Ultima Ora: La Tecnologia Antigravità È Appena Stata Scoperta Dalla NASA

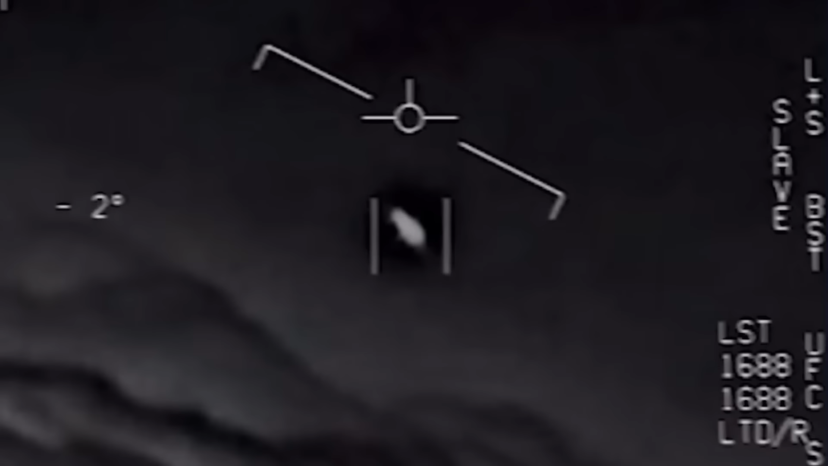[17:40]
mostra un oggetto rotante a forma di disco che si muove contro venti forti.
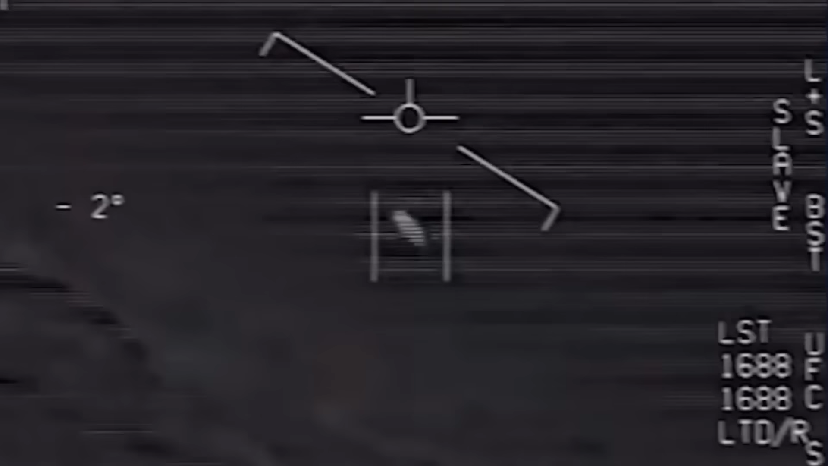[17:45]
L'oggetto sembra non avere mezzi visibili di propulsione ed esegue manovre che sfidano l'aerodinamica convenzionale. Si possono sentire i piloti esprimere stupore per le capacità dell'oggetto.
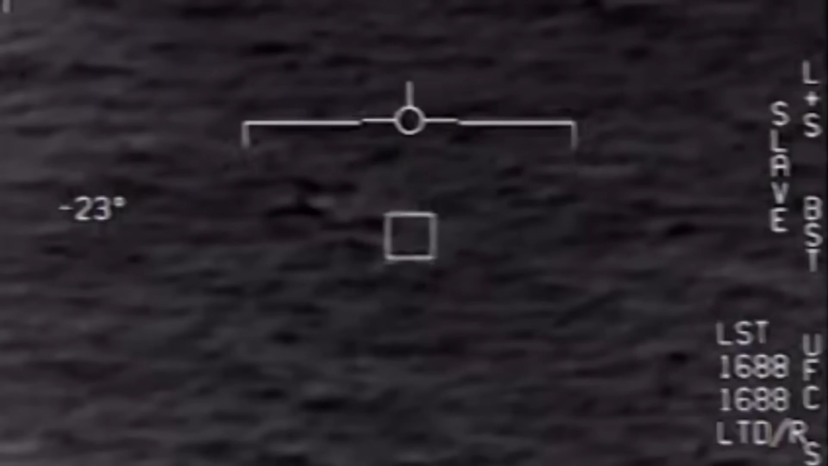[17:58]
Il video Go Fast cattura un
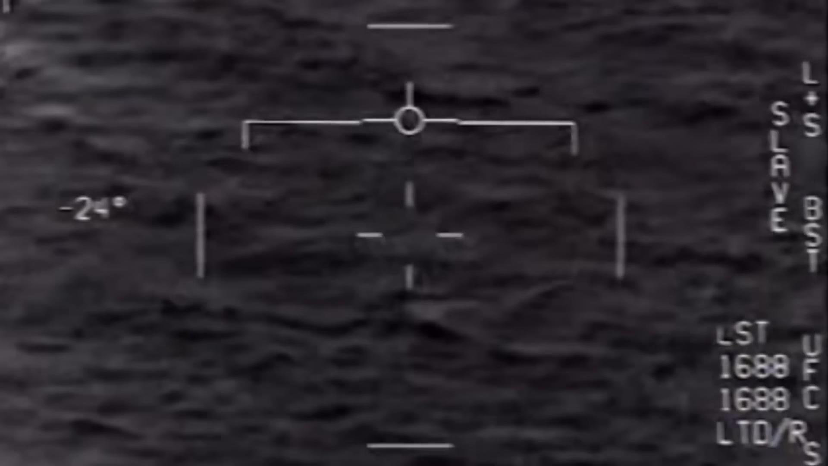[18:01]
oggetto in rapido movimento sopra la superficie dell'oceano. L'oggetto si muove a una velocità incredibile, senza apparenti ali o motori, suggerendo l'uso di tecnologia di propulsione avanzata.
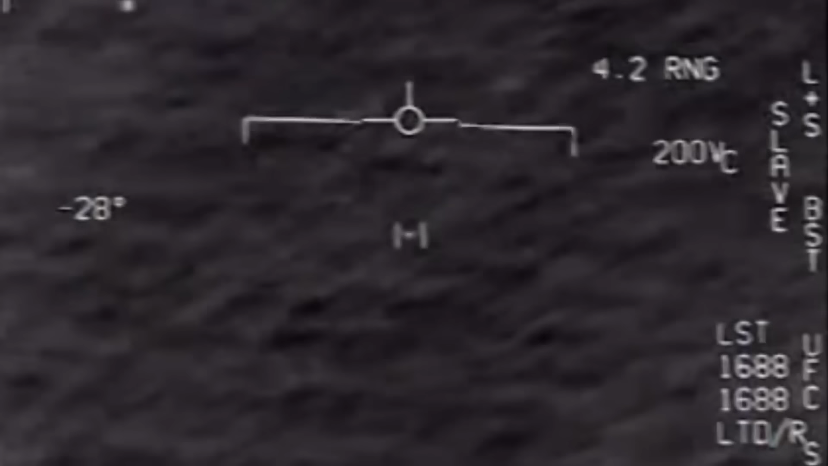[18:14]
Le reazioni dei piloti indicano la loro sorpresa e incapacità di identificare l'oggetto.
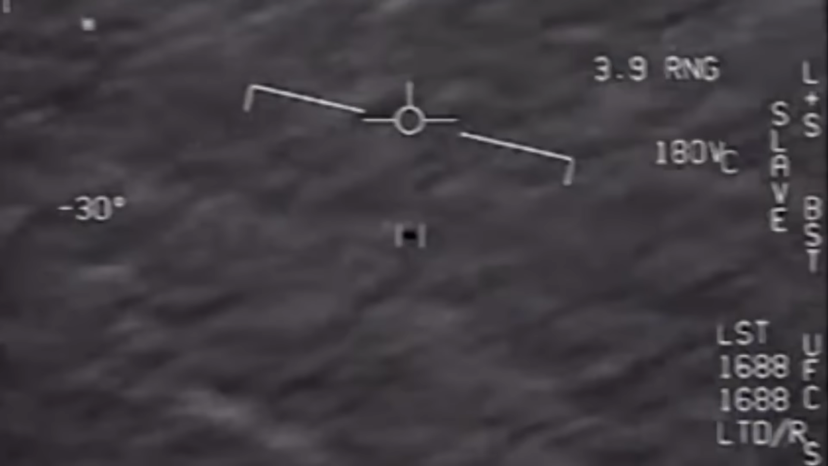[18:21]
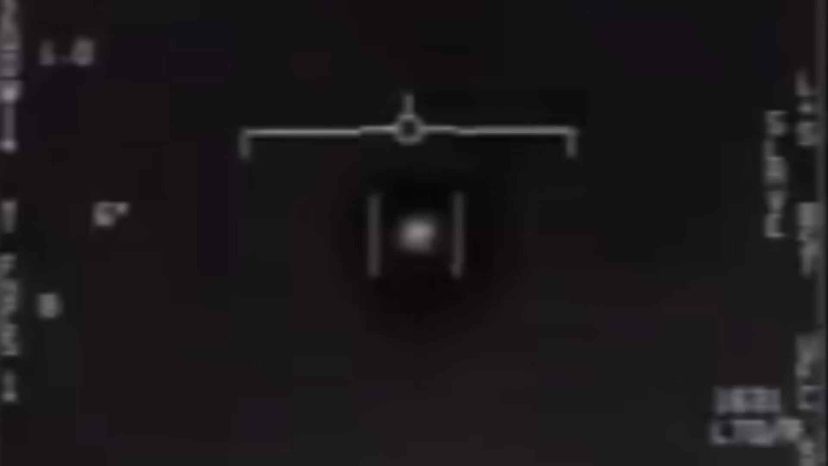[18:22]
Il video FLIR 1, noto anche come video TIC-TAC, presenta un oggetto a forma di capsula che esegue rapide accelerazioni e bruschi arresti.
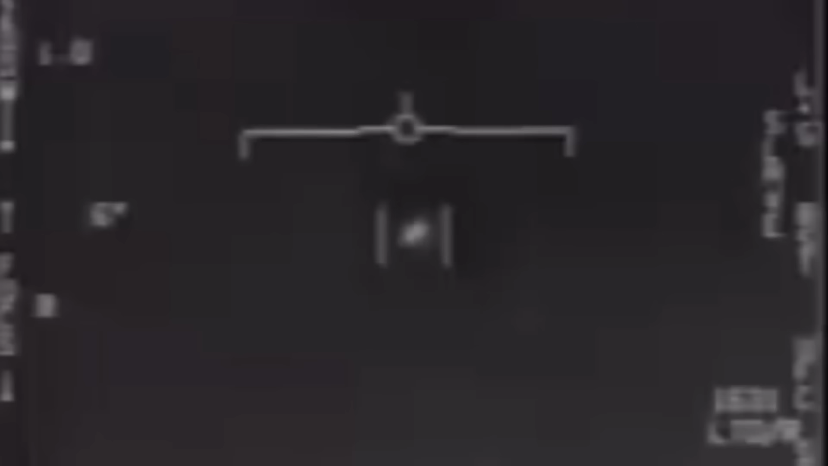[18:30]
L'oggetto sembra sfidare le leggi della fisica, mostrando capacità ben oltre qualsiasi tecnologia umana conosciuta.